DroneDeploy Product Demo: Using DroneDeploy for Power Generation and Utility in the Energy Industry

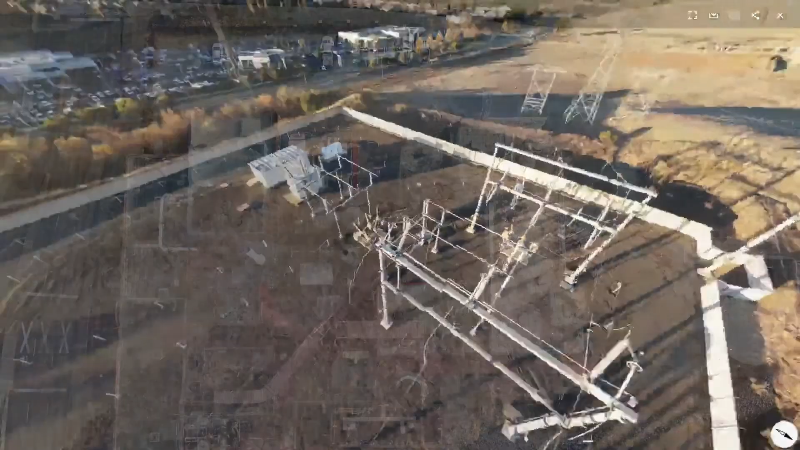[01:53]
You'll then be able to view a 3D model of any asset, site, or infrastructure.
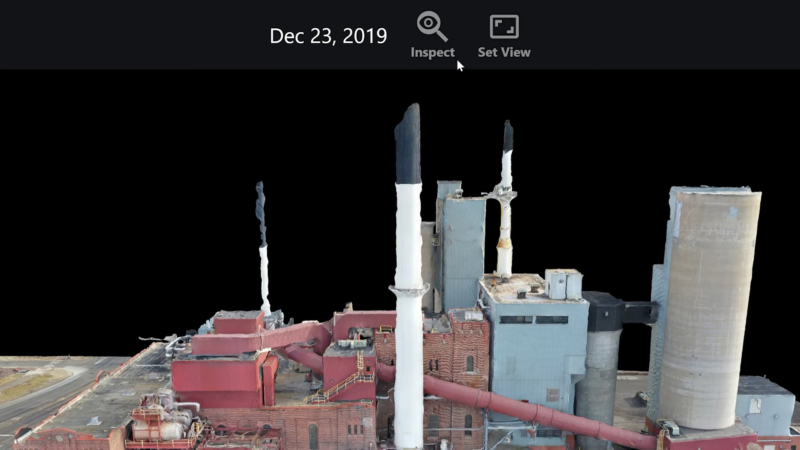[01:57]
In our inspection mode, you can browse a matrix of high-resolution photos by selecting the virtual cameras around your asset.
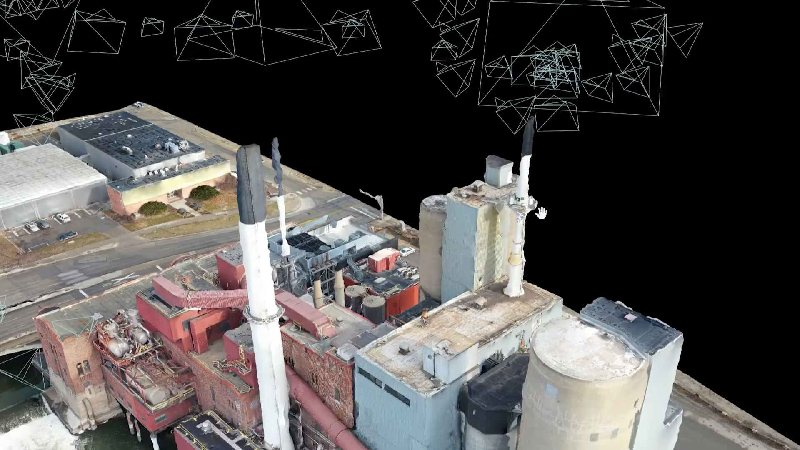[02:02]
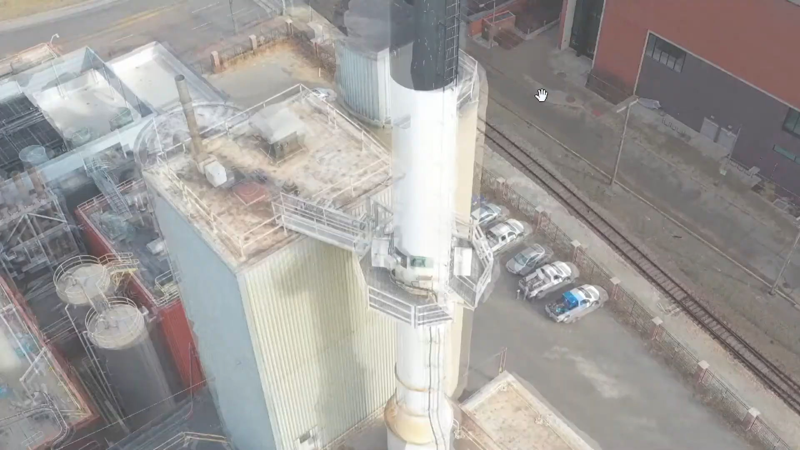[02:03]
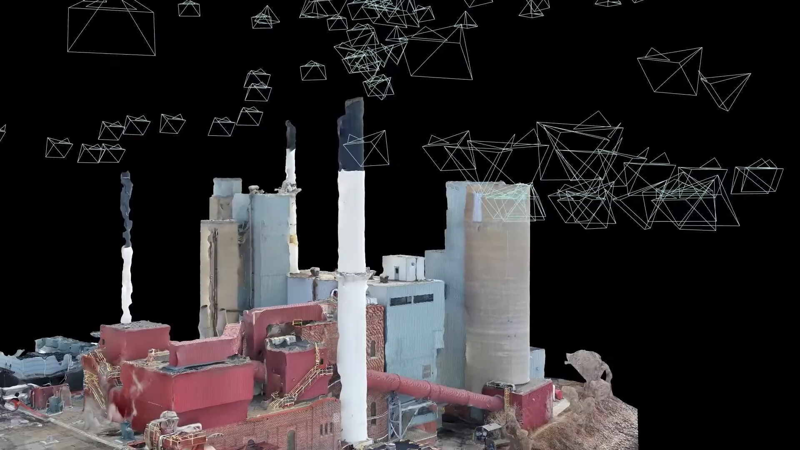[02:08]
This spatial context for your image capture allows for intuitive exploration.